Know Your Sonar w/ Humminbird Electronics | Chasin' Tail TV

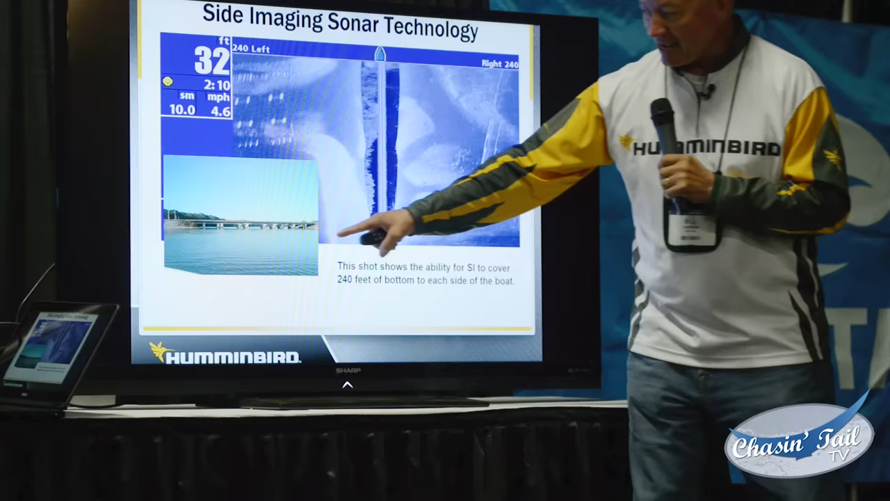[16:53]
On screen: depth 32 ft, speed 4.6 mph
This is out in the cove by our building, and you can see these bridges going over. You can't tell from this other than seeing the bridge, but I promise you, it is two bridges.
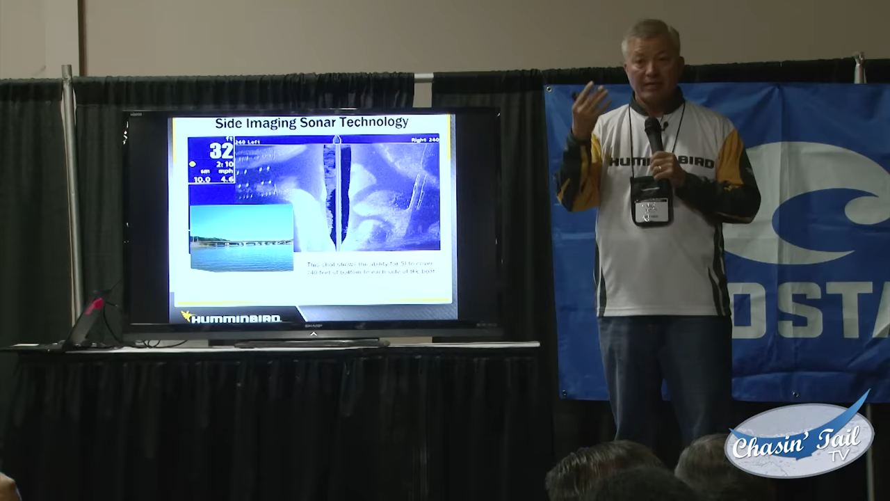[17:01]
There are two lanes going north and two lanes going south, okay? From this, I can see that I'm in 32 feet of water. Remember how much I can see in 32 feet of water? I can see slightly over 10 feet of bottom, okay?
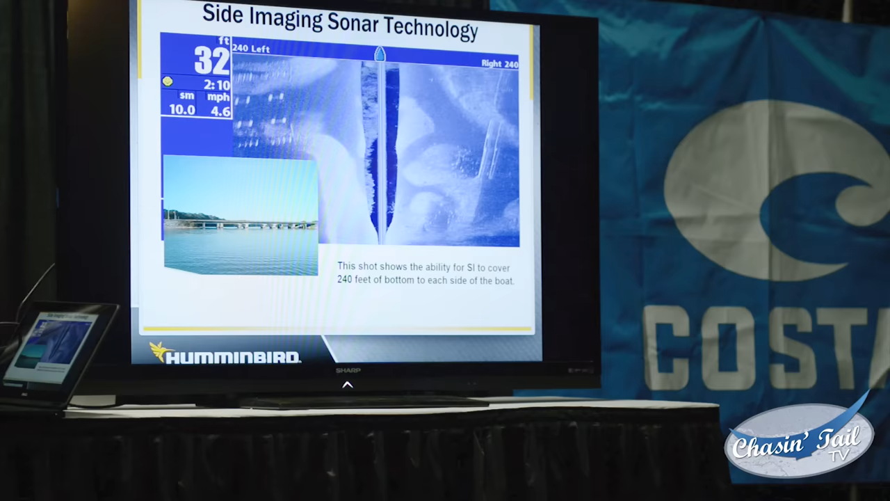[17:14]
On screen: depth 32 ft, speed 4.6 mph
But on this, I'm looking at 240 feet left, 240 feet right.
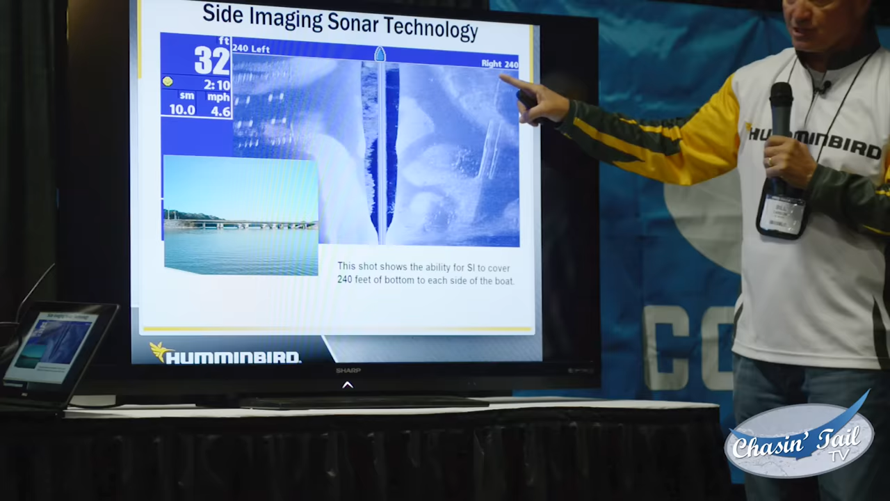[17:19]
On screen: depth 32 ft, speed 4.6 mph
I can see the bridge columns going down into the water on the left side.
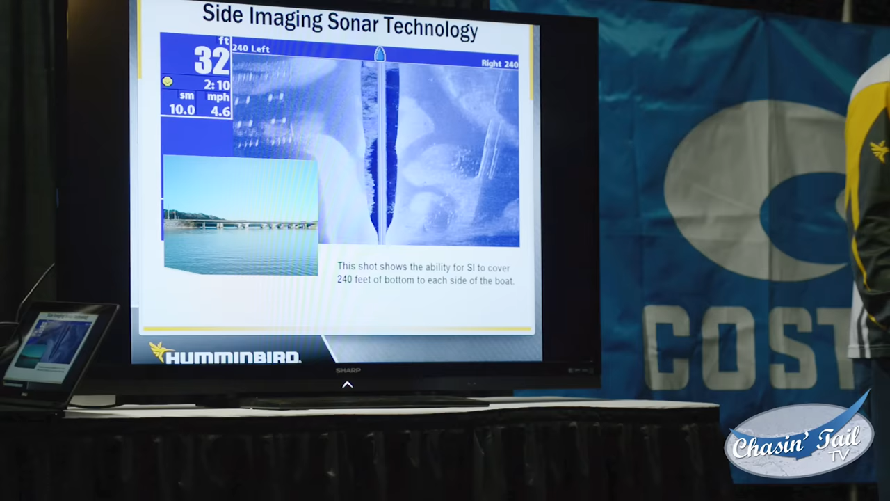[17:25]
On screen: depth 32 ft, speed 4.6 mph
I can see where the creek channel goes underneath the bridge.
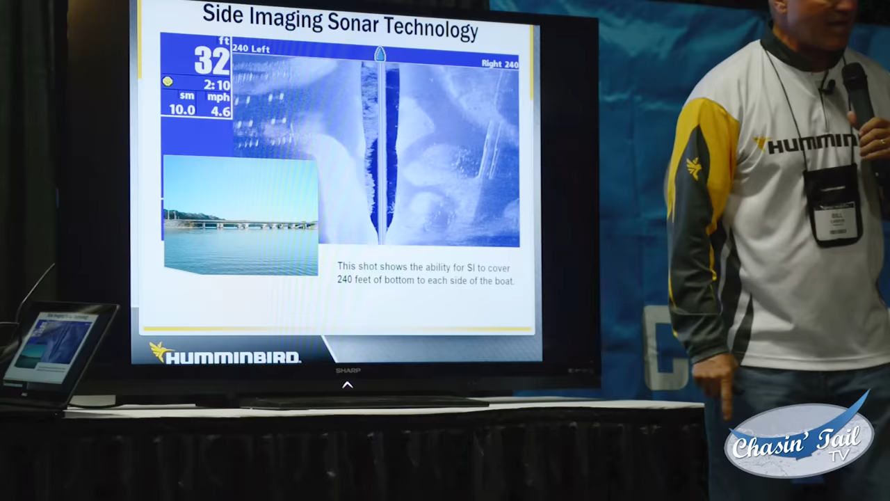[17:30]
On screen: depth 32 ft, speed 4.6 mph
I can see exactly where the center of the creek channel is. I can even see the old bridge on the other
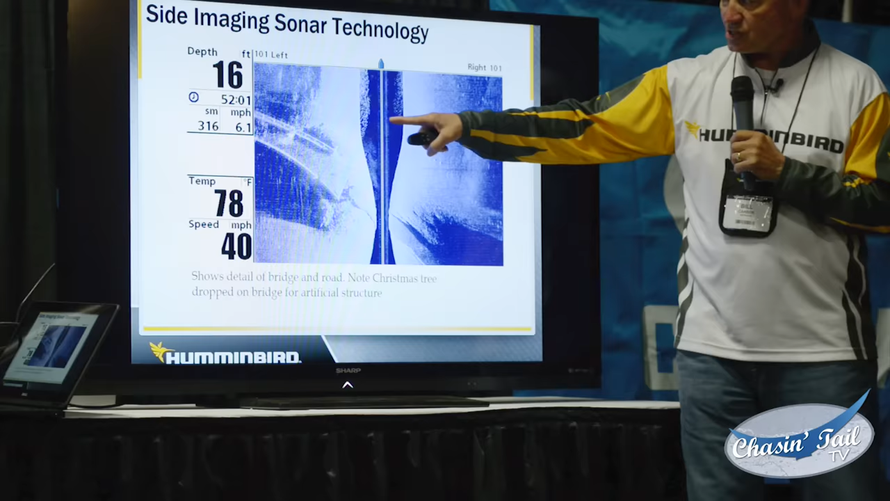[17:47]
On screen: depth 16 ft, water 78°F
This is what I'm talking about bait. I see that there's bait on both sides of my boat, but look at where most of the bait is.
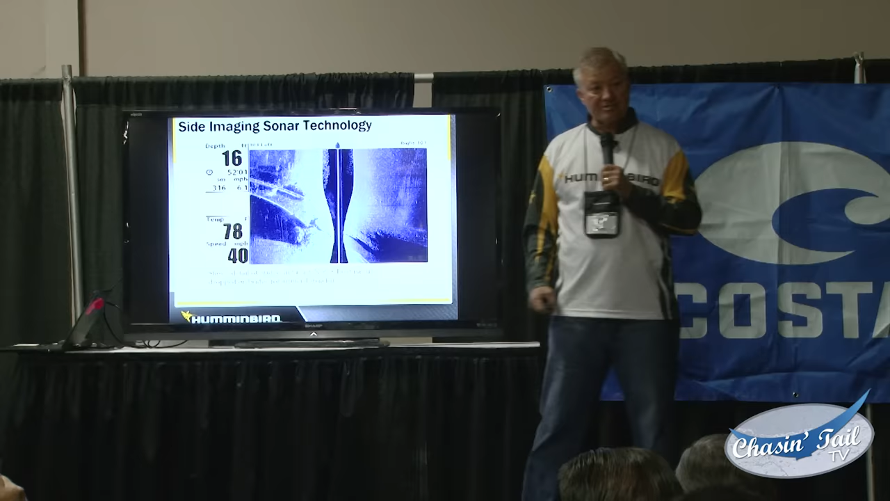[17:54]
It's on the left side of the boat. And knowing that is really going to help me whether it's bait or whether it's fish.
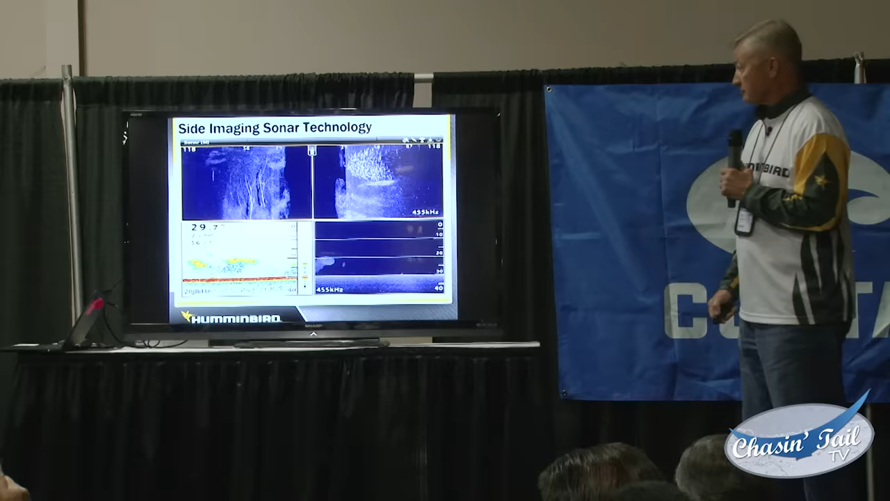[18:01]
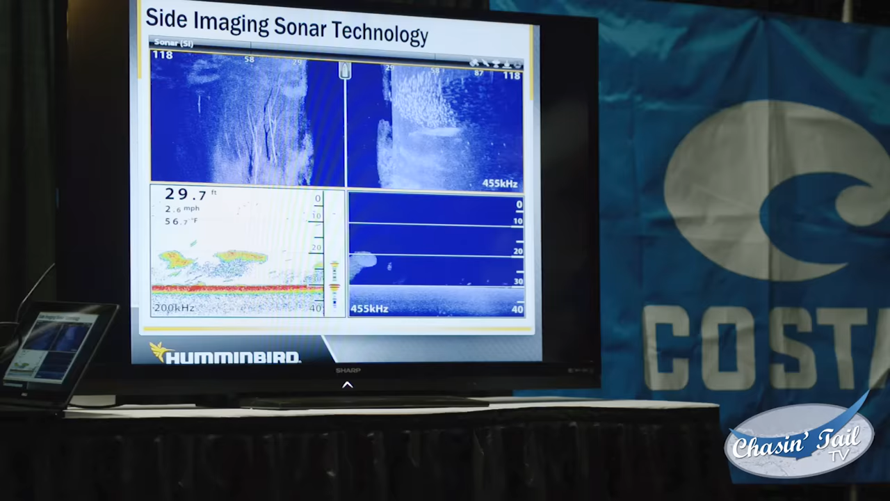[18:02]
On screen: depth 29.7 ft
Here's another example. This is from a couple of weeks ago. Look at all the fish out to the right side. Look at my regular 2D sonar. For those of you that only have 2D sonar, I only see bait on there.
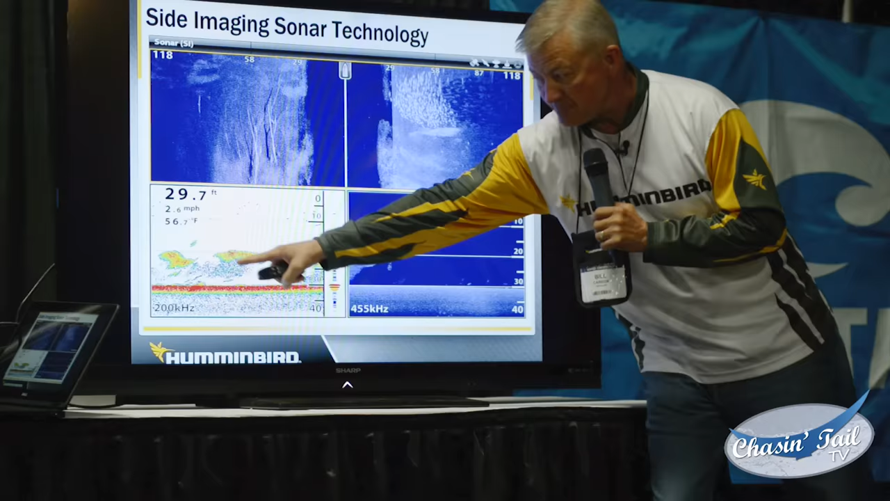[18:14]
On screen: depth 29.7 ft, water 56.7°F, speed 2.6 mph
Do you see any fish on there? That looks like a fish right there. But the rest of that is all bait.
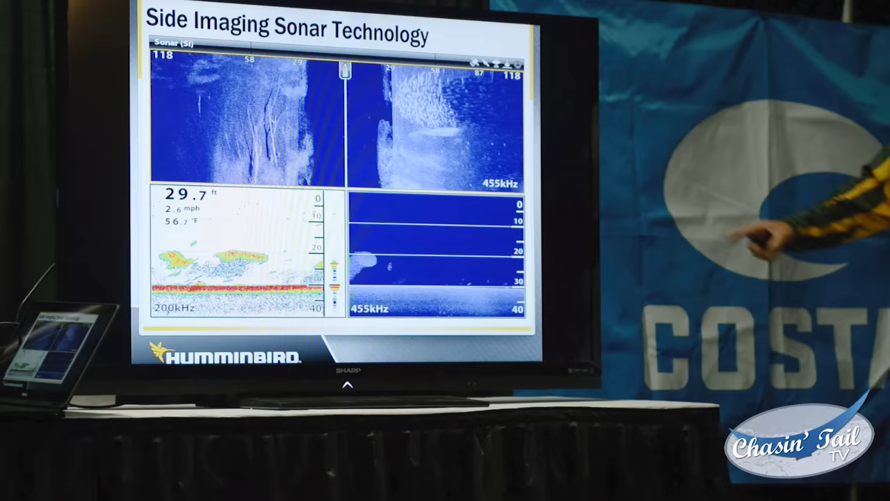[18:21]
On screen: depth 29.7 ft
But look at side imaging. I see a whole school of striped bass right here out to the side of the boat.
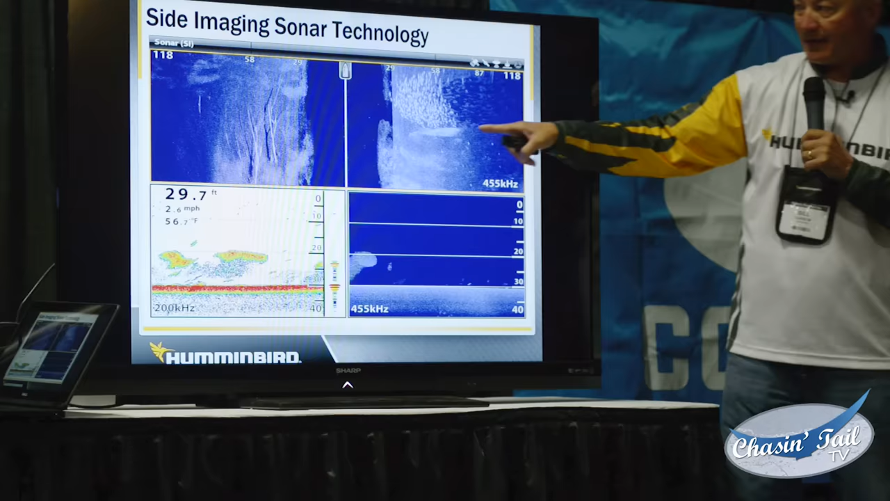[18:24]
On screen: depth 29.7 ft, water 56.7°F, speed 2.6 mph
You see how far they are from my boat? They're two boat lengths from my boat, and I can see them on side imaging.
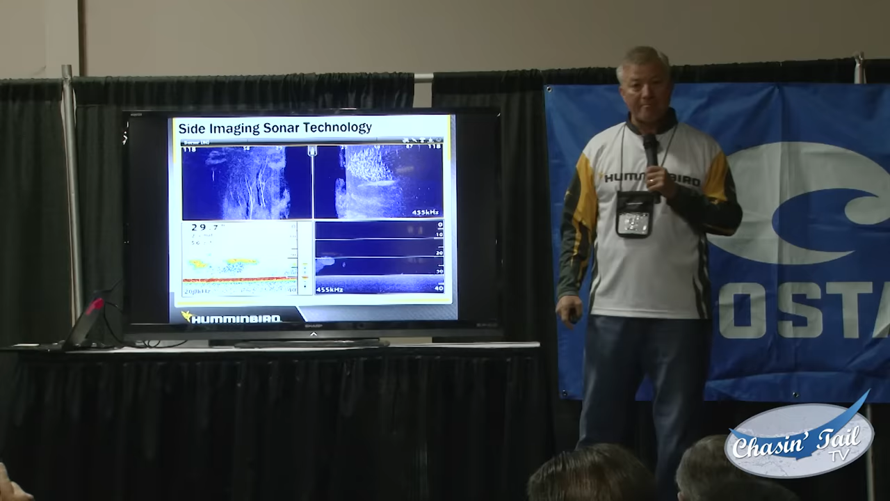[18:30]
You starting to believe in side imaging now?